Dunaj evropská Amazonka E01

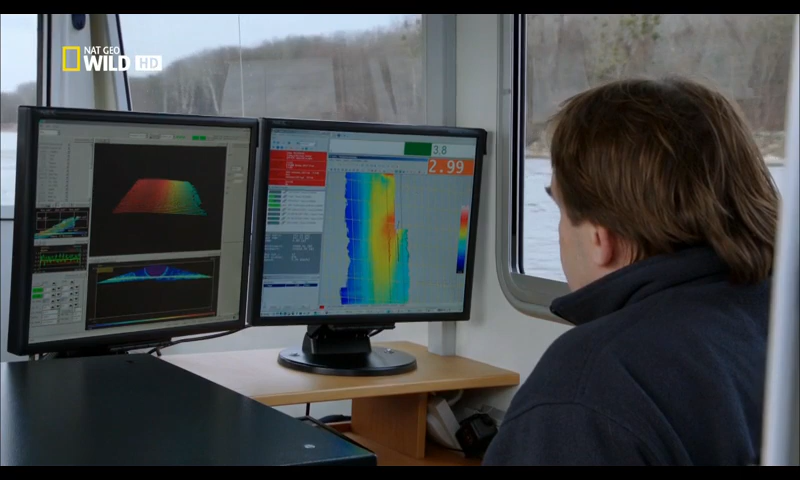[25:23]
Dopplerův sonar dokáže zmapovat každý centimetr říčního dna. V kombinaci s informacemi z
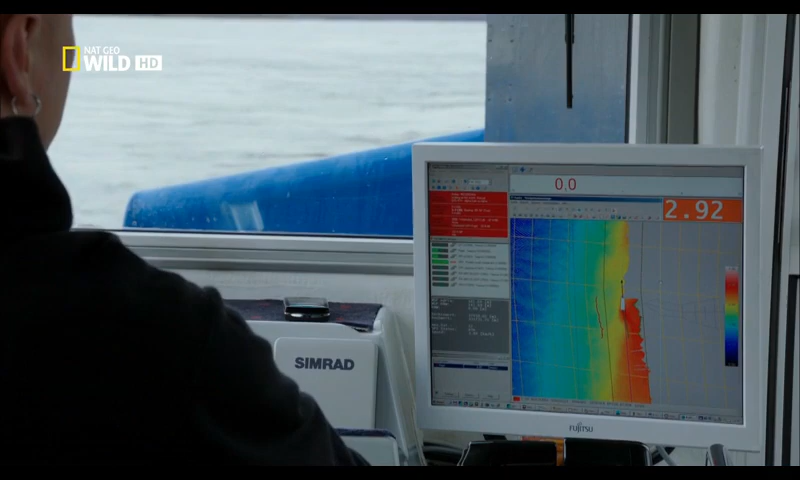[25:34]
umělohmotných oblázků získávají
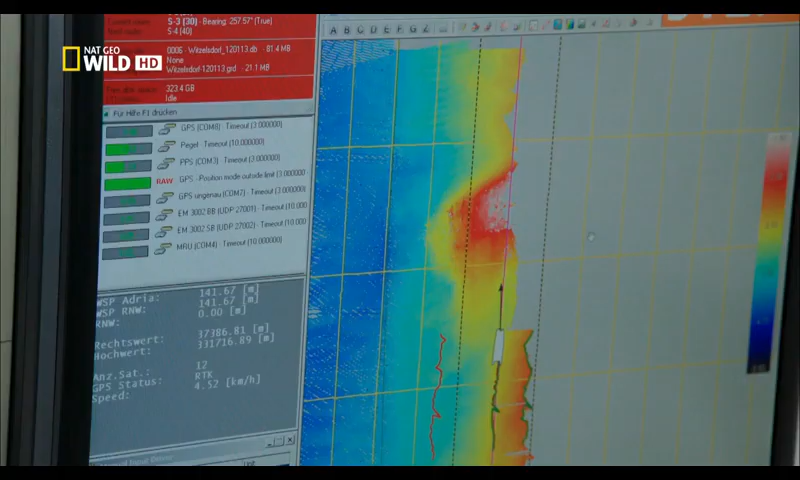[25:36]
vědci dostatek informací k vytvoření trojrozměrného modelu prázdného koryta Dunaje.
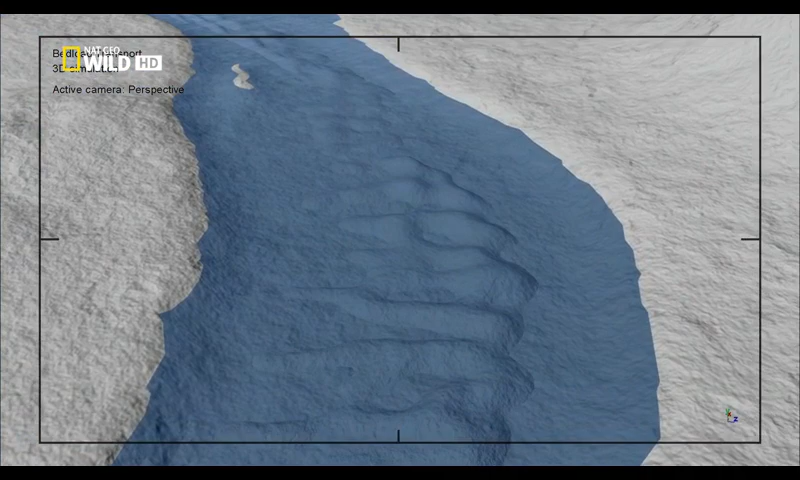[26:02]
Díky této informaci dokázali odborníci na regulaci řek vyvinout potřebná opatření, aby se Dunaj přestal dále prohlubovat.